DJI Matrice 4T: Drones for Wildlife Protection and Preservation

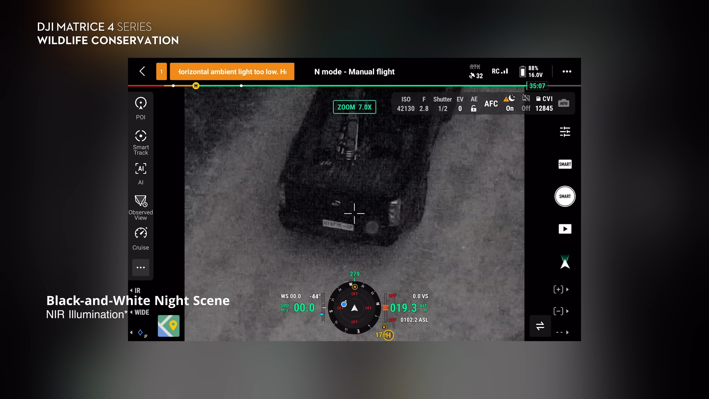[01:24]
We were very impressed with the Matrice 40's night capability.